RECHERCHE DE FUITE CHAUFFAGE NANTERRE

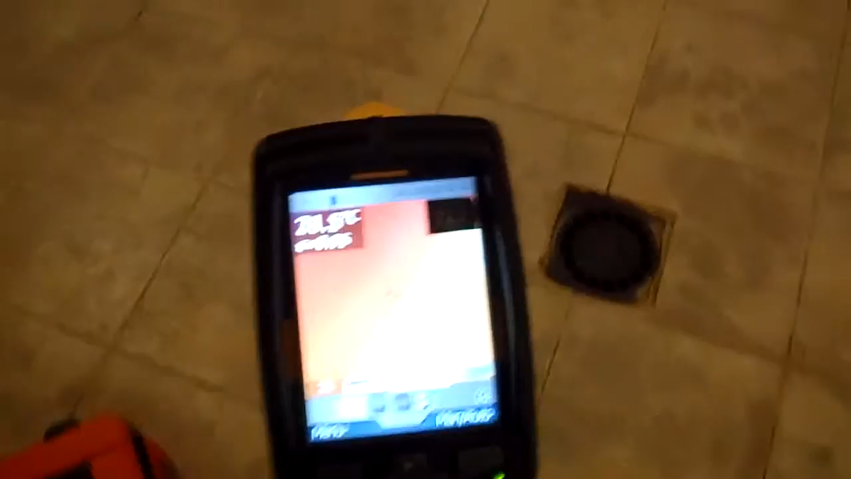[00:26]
on a fait l'analyse sur toutes les pièces ici on est dans la pièce du hammam voilà donc on voit bien
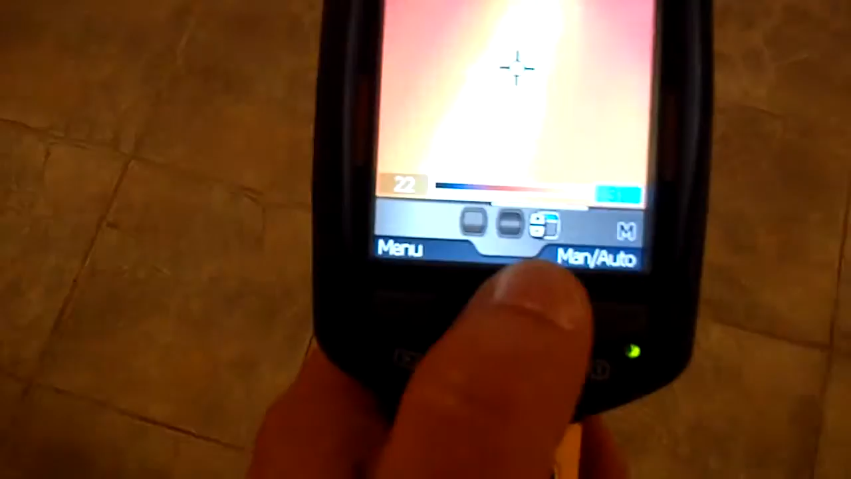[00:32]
ici toutes les et les tuyaux de chauffage au sol
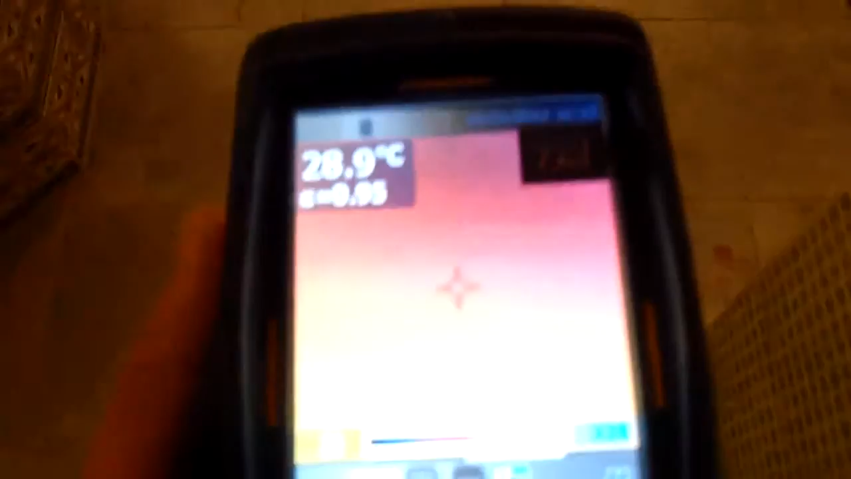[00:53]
On screen: spot 28.9°C
bon il y en a un petit peu partout là on a
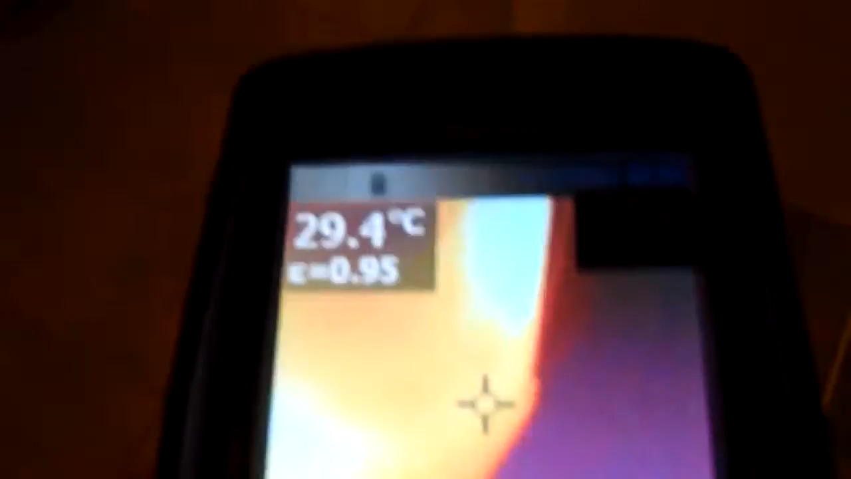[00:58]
On screen: spot 29.4°C
également sur la pierre de sur la pierre de massage
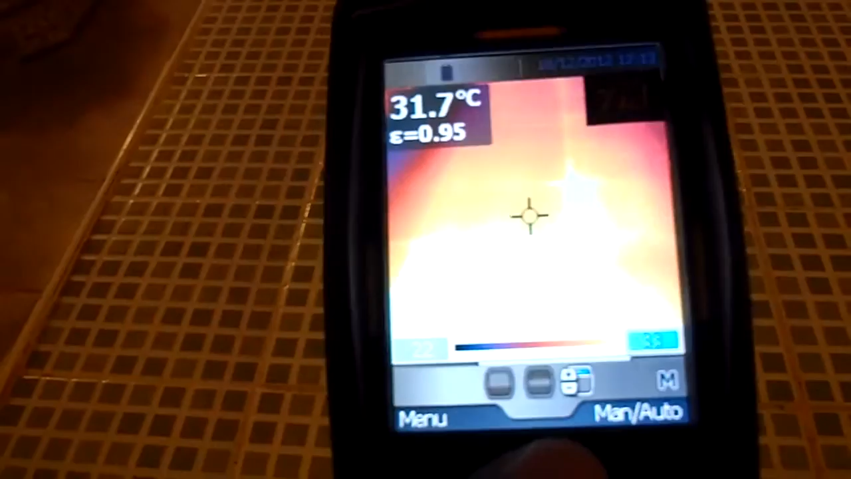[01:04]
On screen: spot 31.7°C
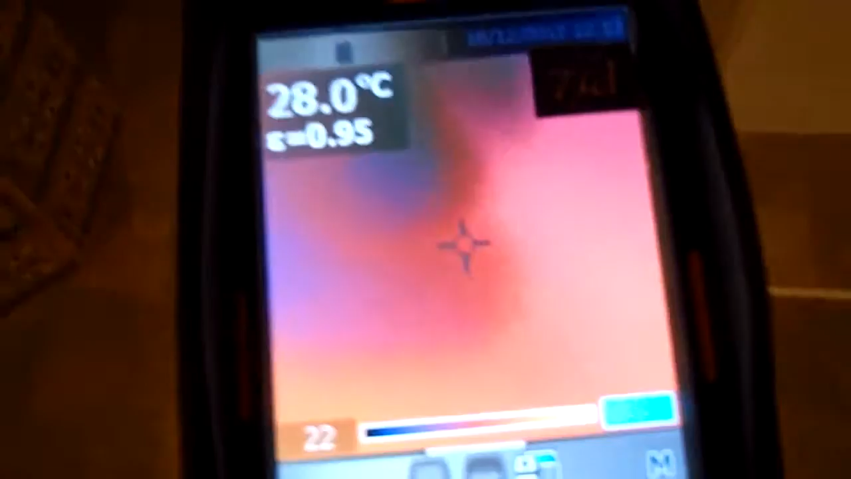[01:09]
On screen: spot 28.0°C
donc on arrive à suivre ici tous les tuyaux et on va arriver donc sur un point
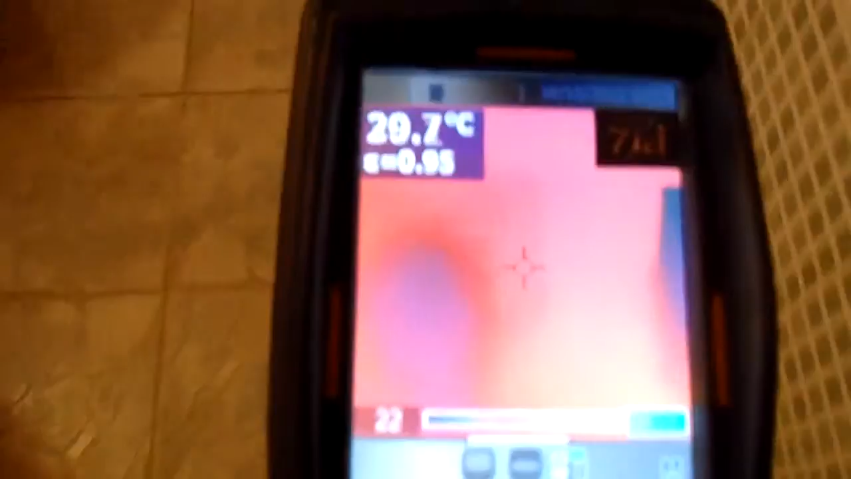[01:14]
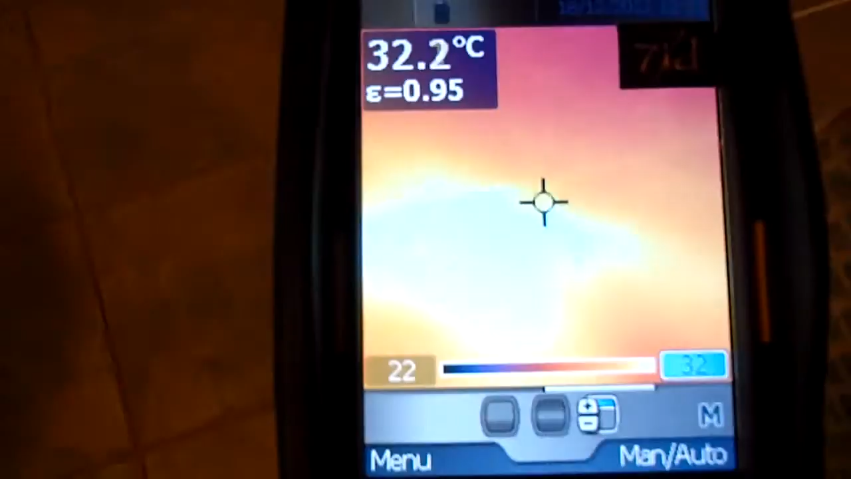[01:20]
On screen: spot 32.2°C
ici voilà ici la fuite
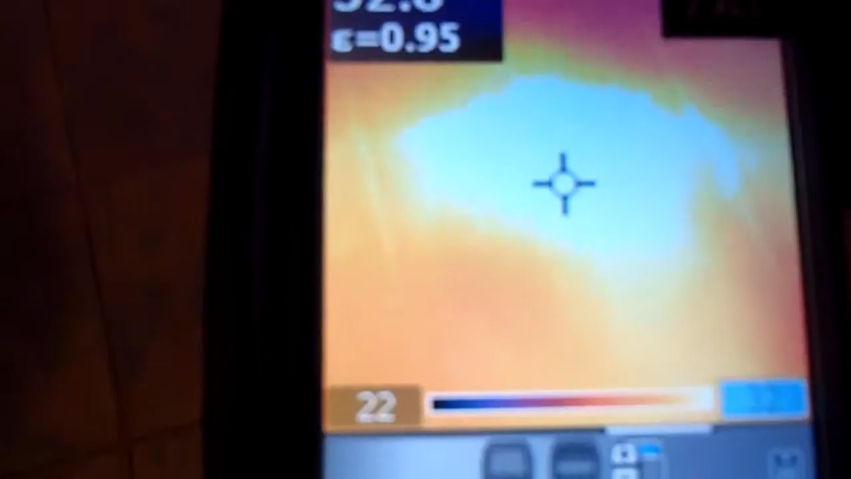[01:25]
avec la grosse tâche blanche qui correspond donc à notre fuite
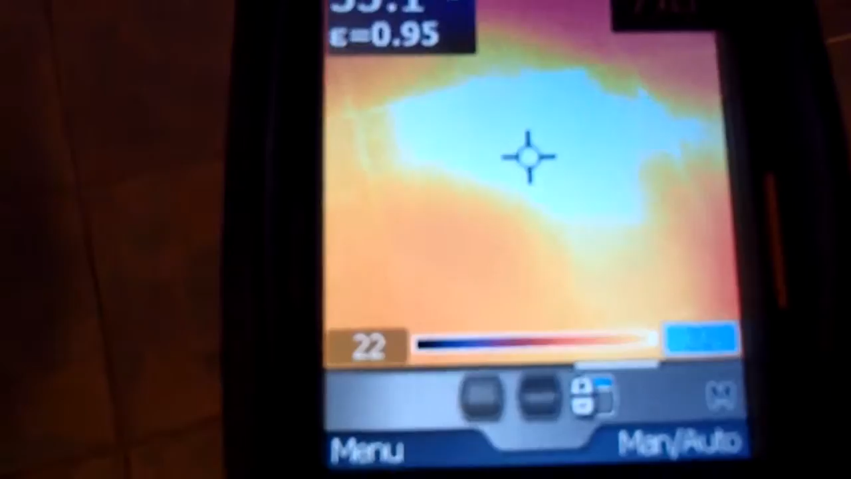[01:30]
alors là sur on a
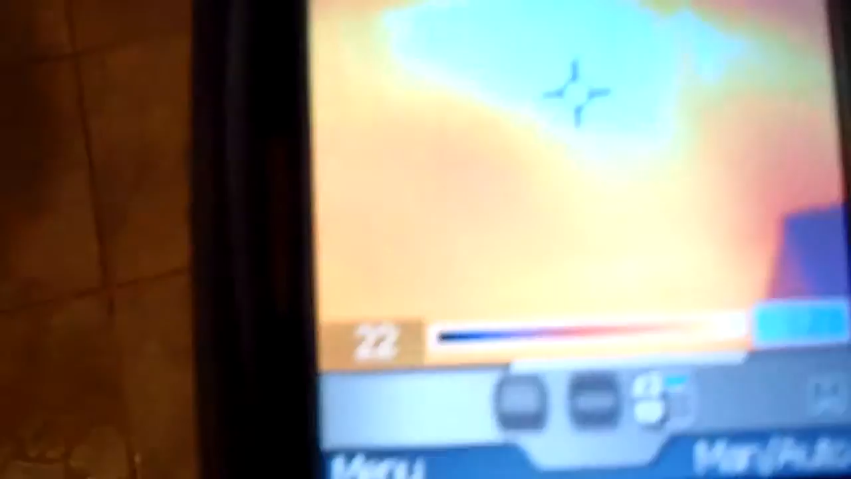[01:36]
la première fuite on a également un petit peu plus loin un
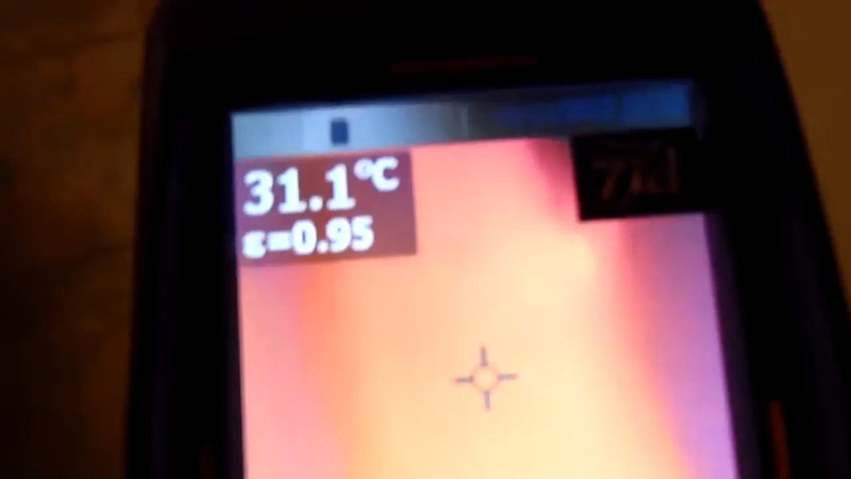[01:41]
On screen: spot 31.1°C
point également suspect voilà ici là précisément
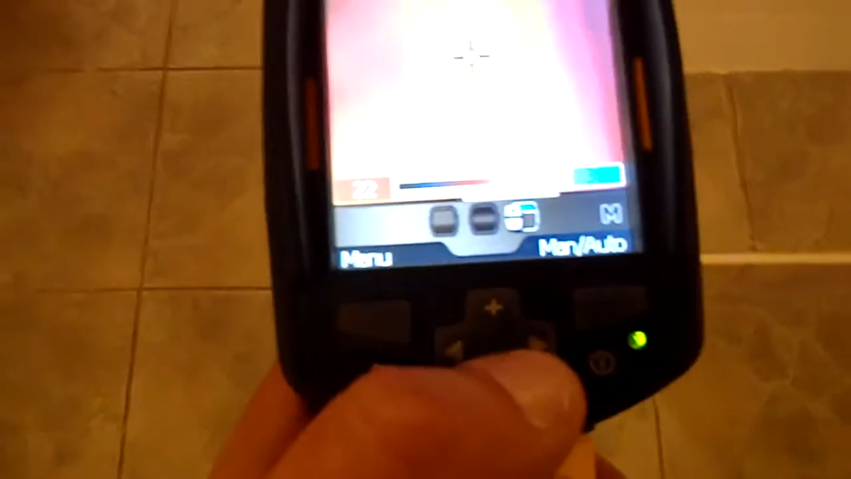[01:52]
voilà ici voilà
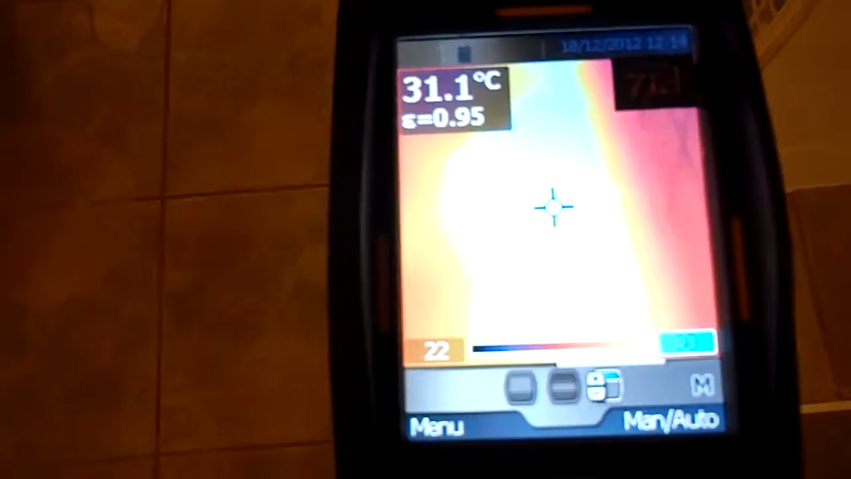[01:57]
On screen: spot 31.1°C
donc là on a on a localisé donc la deuxième fuite